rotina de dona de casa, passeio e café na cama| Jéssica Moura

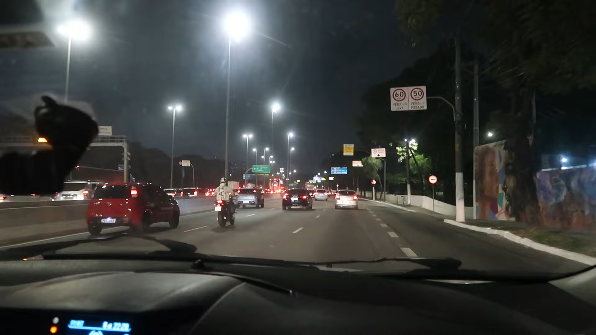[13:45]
Quem é aqui da Zona Norte, São Paulo, vai saber se localizar. E, gente, não tem horário mais. Marginal, sábado, olha isso. Quando eu falo que eu quero ir embora pro interior, vocês não acreditam?